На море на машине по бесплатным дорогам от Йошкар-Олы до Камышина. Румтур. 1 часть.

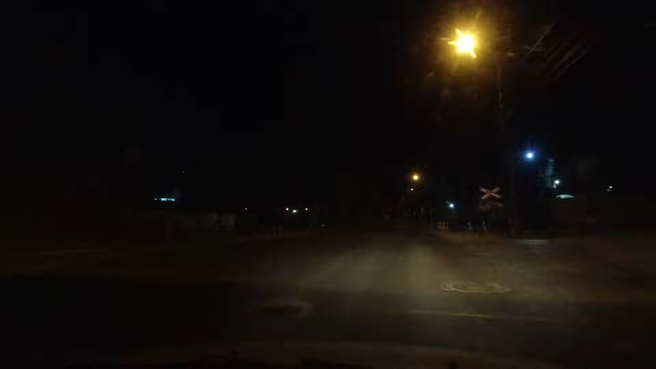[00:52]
Так, выезжаем из Ишкар-Алы по Кокшайскому тракту. Идем. Сейчас будет Стелла. Никого нет.
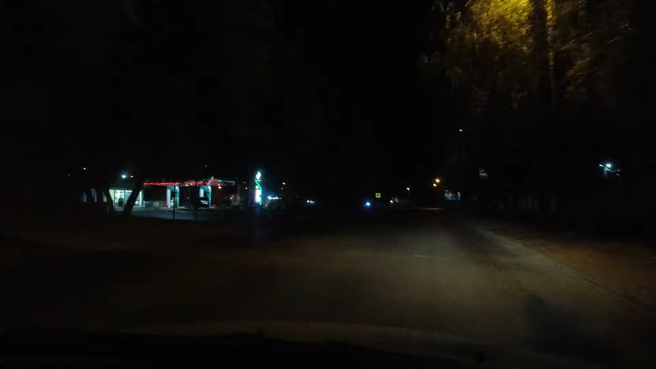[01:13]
Вот, Карла Маркса. Сейчас будет. В сторону Чебоксар. И она не горит.
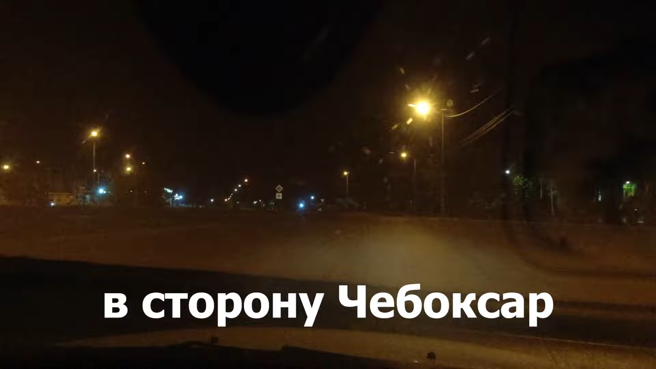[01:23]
А Стелла не горит. Рано еще. Она вся, ее не видно, короче.
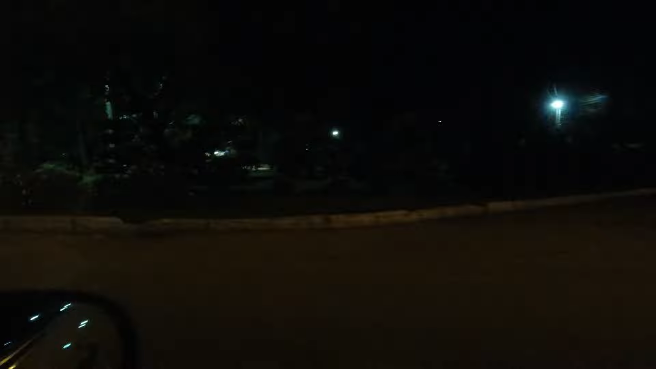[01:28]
Ну, в общем, на Кокшайский тракт в сторону Чебоксар. Мясокомбинат у нас на выезде. Автоцентр. Сборы в этот раз не показывали, одно и то же, что
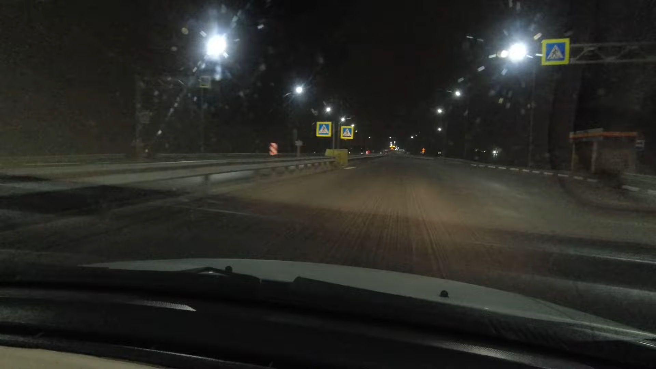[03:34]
Асфальт снят, срезан. Я не помню, в прошлом году было тут? Нет. Не было срезано? И в этом не было, по-моему. Когда мы ездили. Когда ездили, да? Да. В Нижний. Да. Вот, Чувашия. Чувашия. Добро